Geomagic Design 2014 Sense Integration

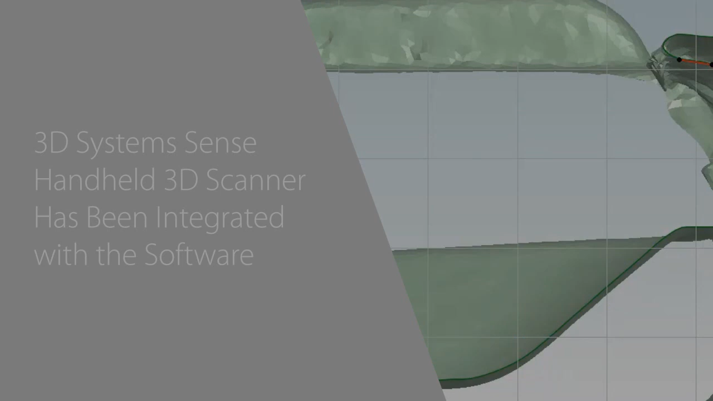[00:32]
The 3D System Sense handheld 3D scanner has been integrated with the software,
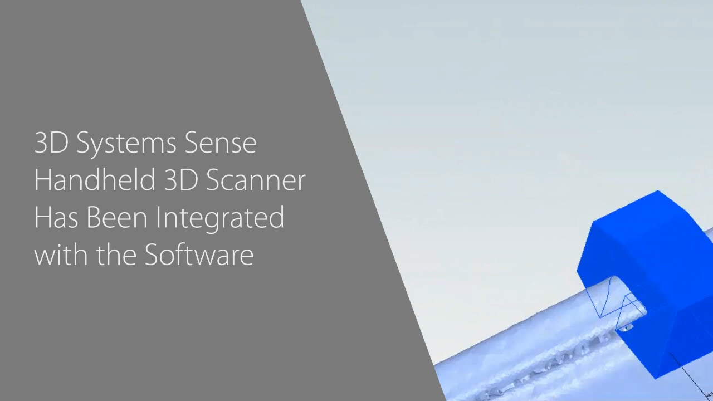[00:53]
The Sense scanner is inexpensive, easy to use, and great for scanning people and things that are organic in shape.
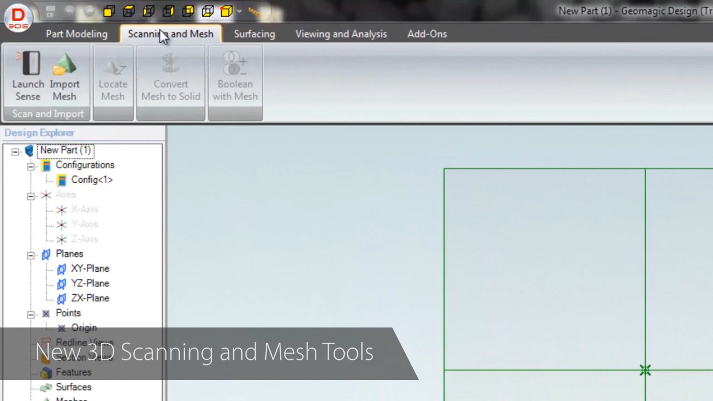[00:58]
In the all-new Scanning & Mesh tab in Geomagic Design, you can launch the Sense scanner and quickly capture the world around you to use as the basis for your designs.
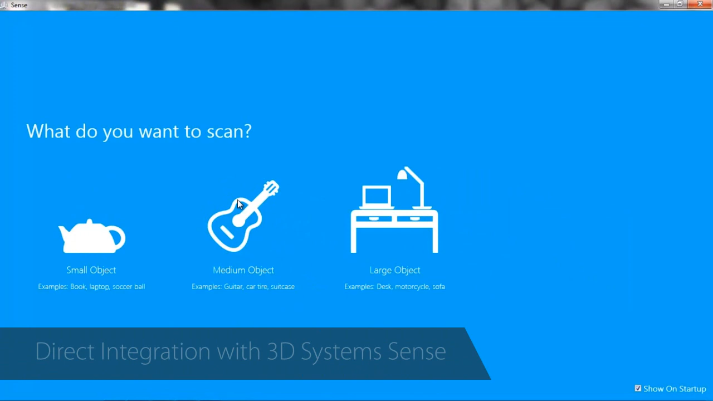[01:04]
Here you can see me scan the outside, top,
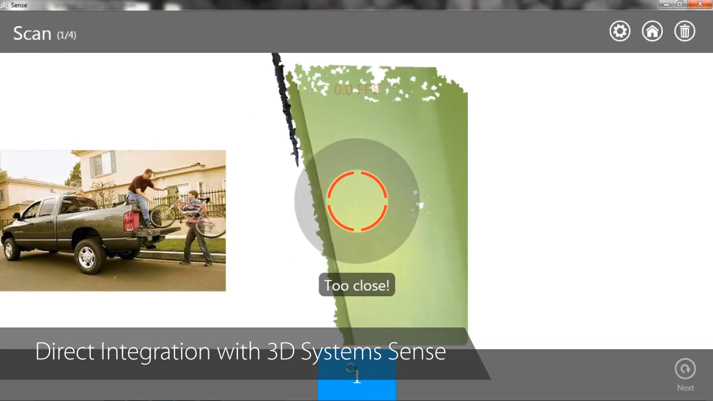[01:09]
and inside of a pickup truck bed to design a custom bike and ski rack around the existing geometry.
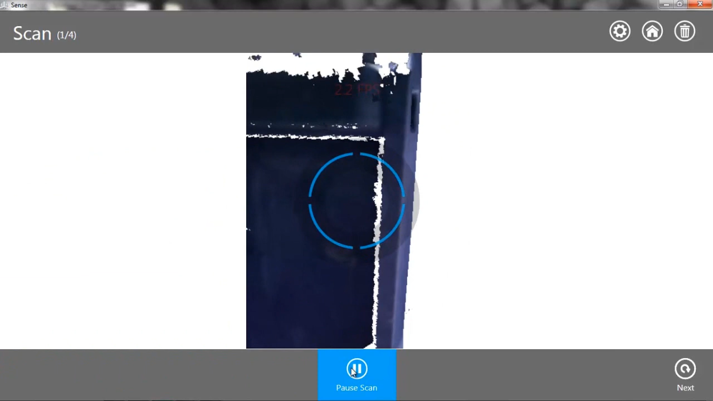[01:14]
The Sense software provided with the scanner makes it easy to keep just the areas of the scan that we want, then transfer it back to design.
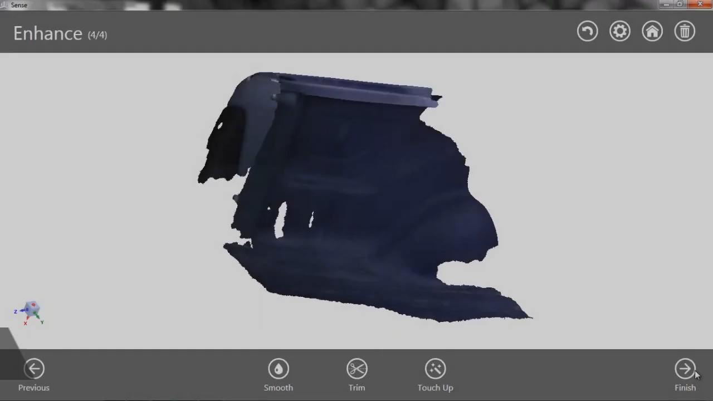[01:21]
From here, the Locate Mesh tool makes it simple to translate and rotate the scan until it lines up with our coordinate system.
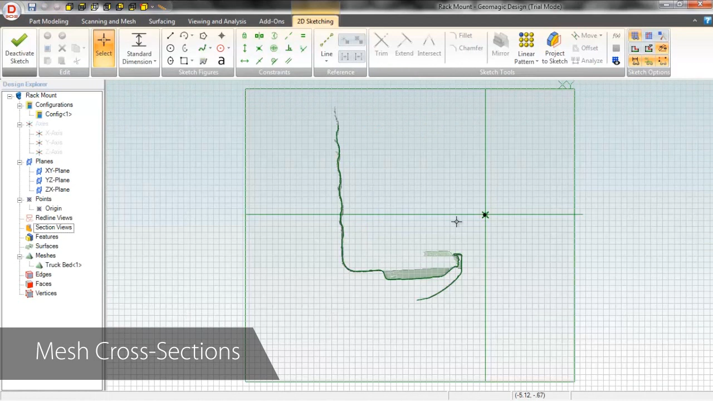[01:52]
you can take cross-sections of your scan, which almost gives you x-ray vision, making sketching extremely easy.